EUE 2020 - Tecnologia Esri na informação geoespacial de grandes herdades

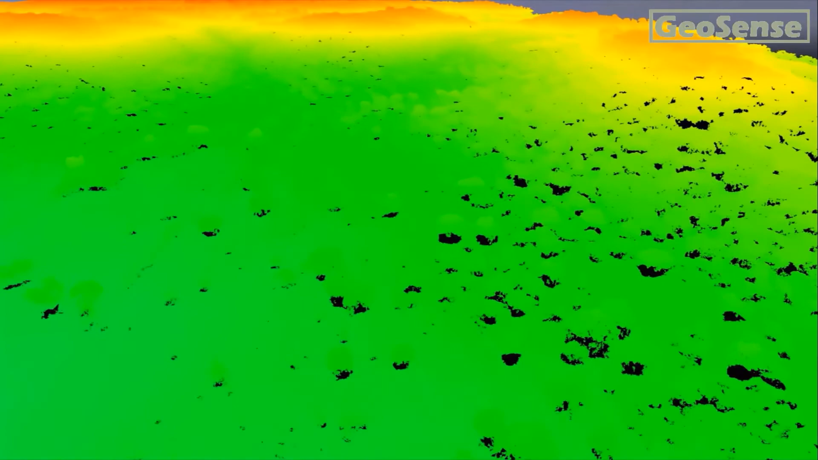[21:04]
aqui a vegetação rasteira está mais ausente e portanto conseguimos ver o solo a nu mais claramente.
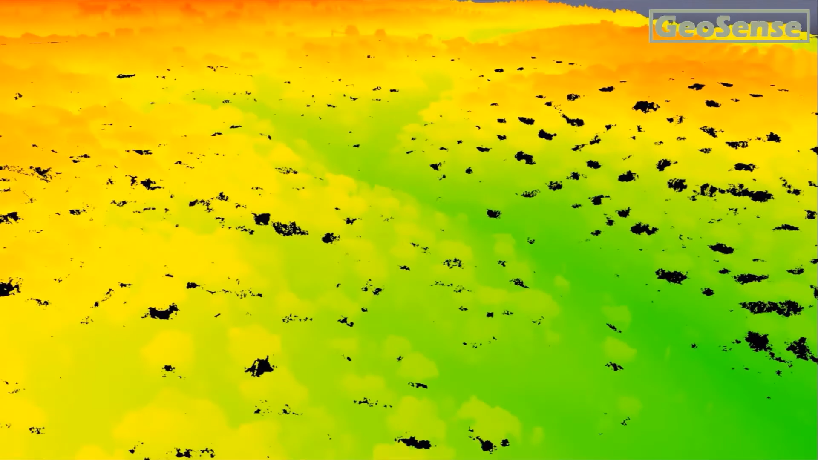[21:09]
Temos aqui uma variação de cores em que o vermelho é o mais alto e o verde é o mais baixo mas conseguimos
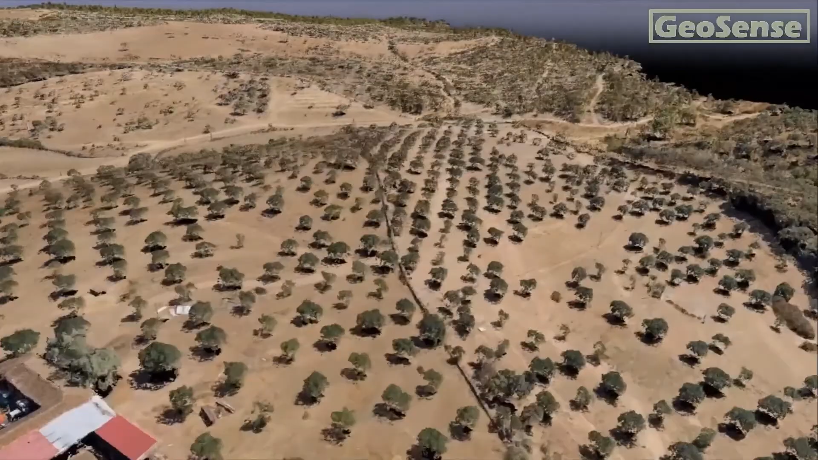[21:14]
ver perfeitamente o comportamento morfológico da zona e a ocupação florestal
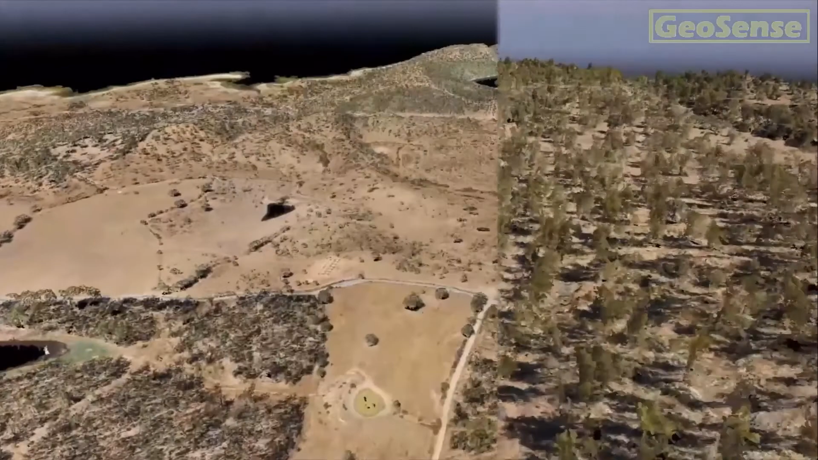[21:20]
eucaliptos outras áreas mais baixas e a sua
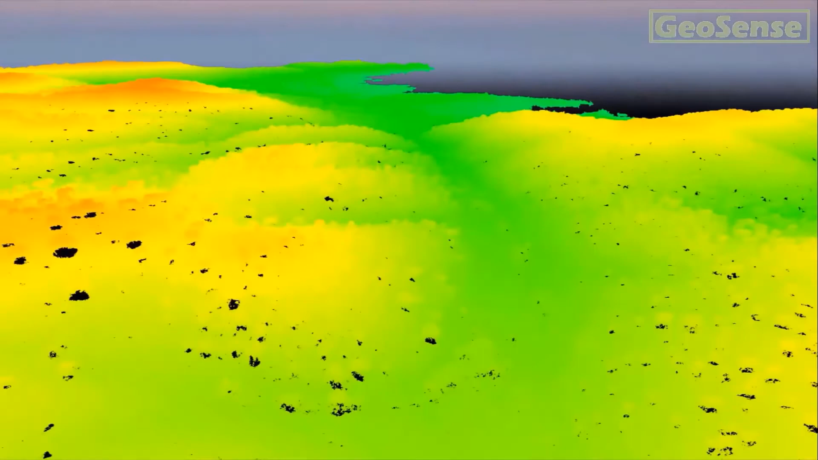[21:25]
distribuição no território e termos uma percepção muito melhor desse território.